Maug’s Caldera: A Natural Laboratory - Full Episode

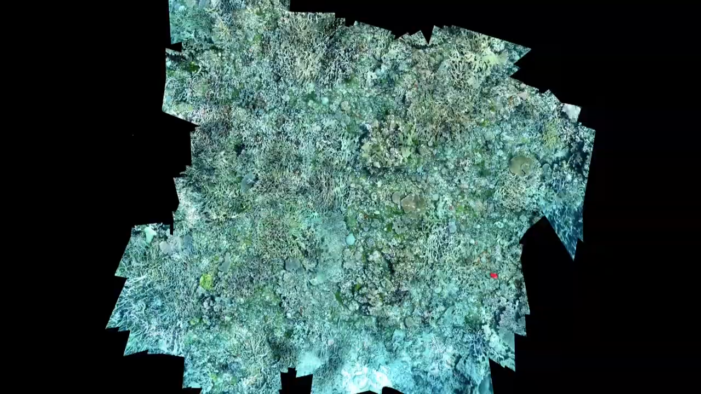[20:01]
which allows us to look at the spatial patterning and the spatial arrangement of all the organisms that are in that image.
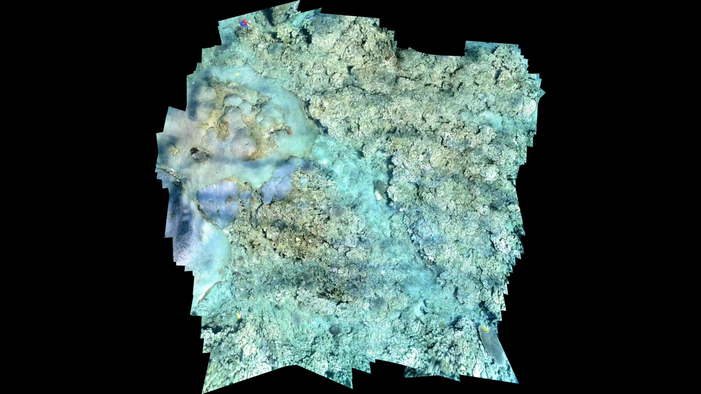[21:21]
But as you zoom in, it would be the same resolution as you would see with your own eye, going all the way down to the polyp structure of the individual corals.